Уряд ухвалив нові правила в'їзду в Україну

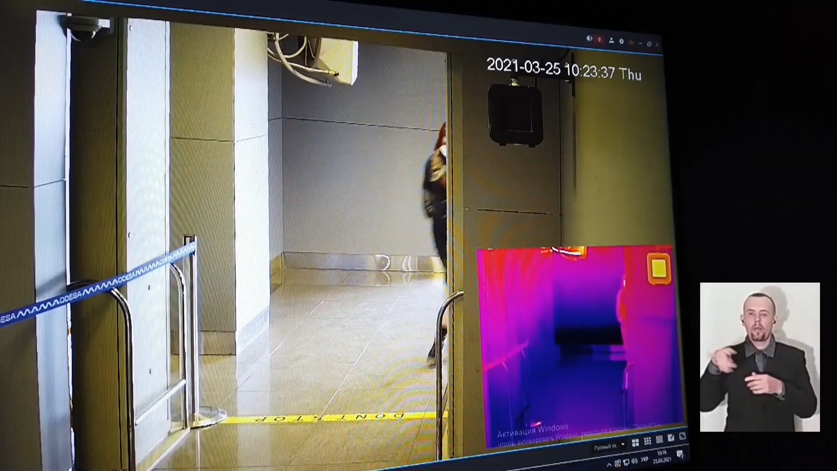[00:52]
Коли людина проходить через нього, на відеокамері можна побачити, яка у неї температура тіла.